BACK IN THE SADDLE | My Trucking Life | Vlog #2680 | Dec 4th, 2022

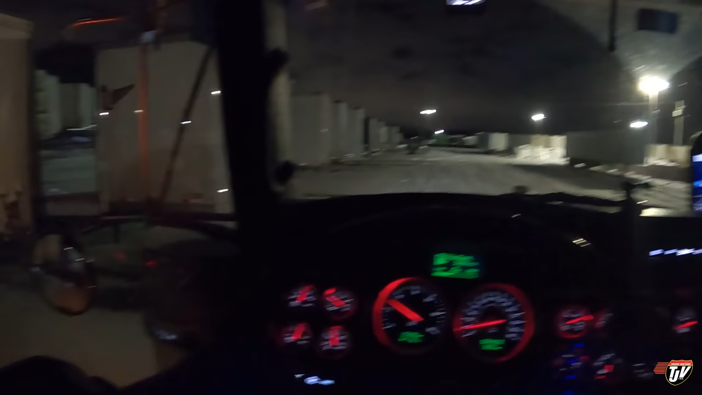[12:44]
We are looking for flatbed trailer 538. It's going to have a tarp load on it.
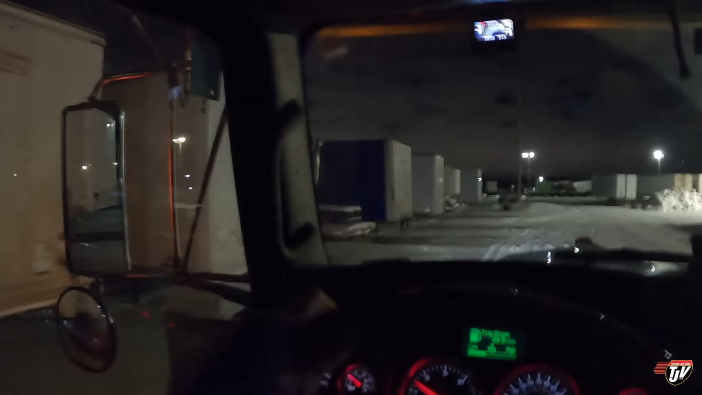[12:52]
It's going to be a flatbed. That's not it. It's definitely not it. How about this? What's this? This is, nope. That is 501. All right. It must be in the lineup back there then. Oh, there it is.
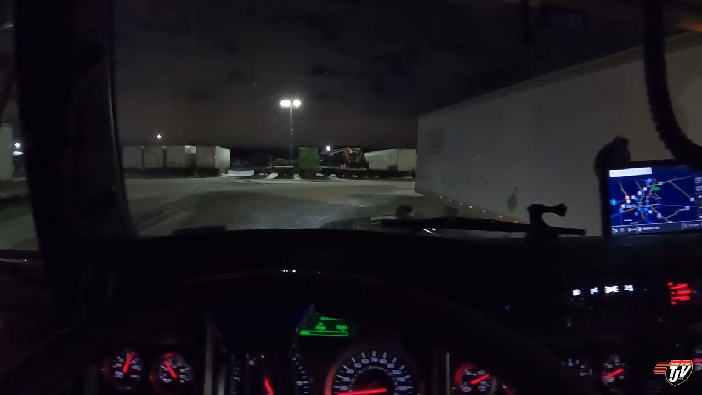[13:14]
I bet you that's it right there. I bet you that's it right there. Kapow! Oh, my high beams aren't that bright right now.
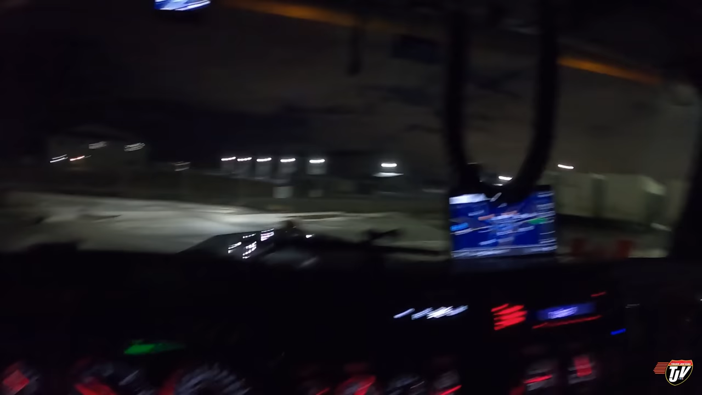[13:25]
I want to change my incandescent bulbs in my, or my headlights, to be like my low beams, LEDs. Is this it?
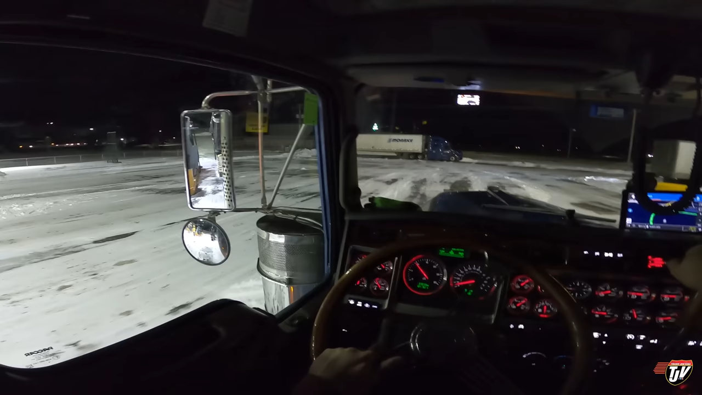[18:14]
Let's go to America. Let's see what they're up to. Haven't been there since before their Thanksgiving. Look at this guy. This little guy here that bugs me when people do that. It's a little tiny box truck that could literally park anywhere on the other side. But he took up a full truck spot. It's not that big a deal because there's empty spots still available. So, whatever. Give him a pass today. But usually that would bug me a lot.
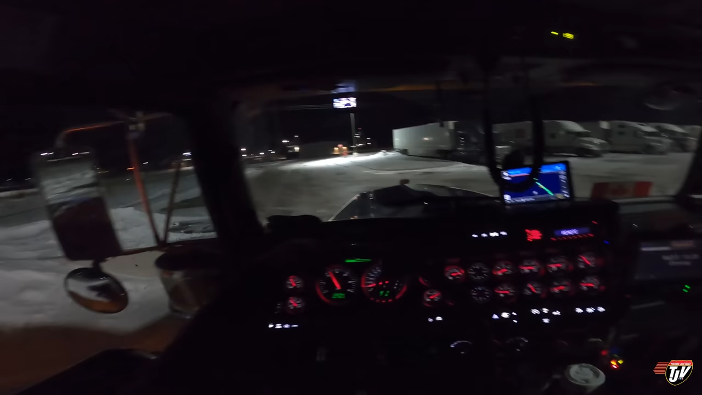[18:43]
If you don't need a full 75 foot spot, don't park in a 75 foot spot. A lot of drivers come off the road after a long day of driving. And are pretty disappointed when there's no parking for them because, you know, all these little box trucks and bobtails took up all the spots. But whatever, you do you. I'm not going to tell you what to do. I'm just going to tell you what bugs me because that's what I do. I complain.
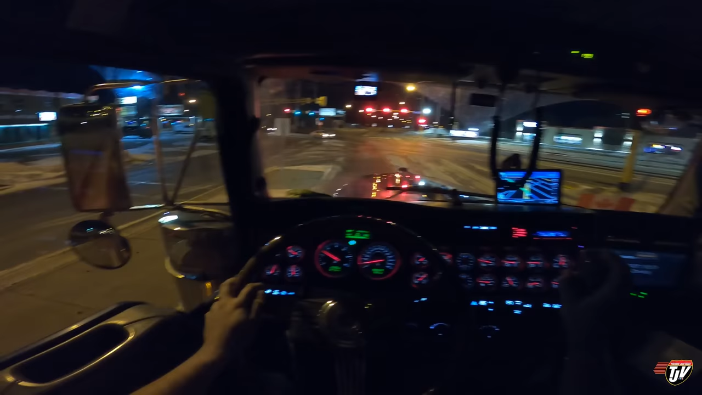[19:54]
Once we cross the river, which is right there, it'll be Grand Forks, Minnesota. I love all the Christmas decorations coming out everywhere. As you guys know, we decorate early, early as we can. But now that we're in a good, well into December, a few days. I mean, even the people who put it off all the way to the last minute are already starting to put up their decorations, you know.
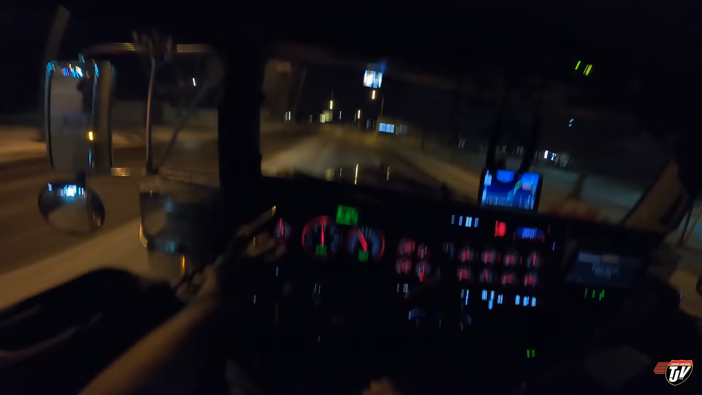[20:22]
I don't understand how some people, like these people exist and you might be one of them. There's nothing wrong with this. But I don't understand how some people decorate, like, Christmas Eve or, like, the day before Christmas and then take everything down the day after Christmas. That's a lot of work just for one day, you know.